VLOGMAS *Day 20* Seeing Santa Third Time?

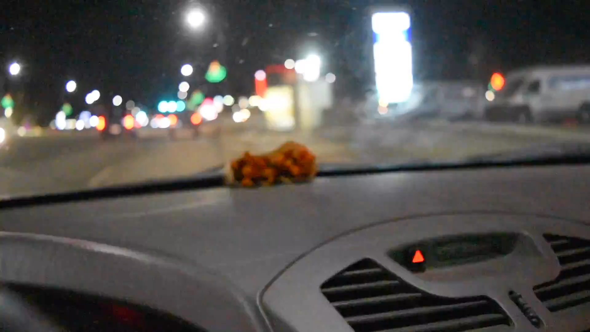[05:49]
I'm actually warming my fries on the car thingy. So, the defrost vibe.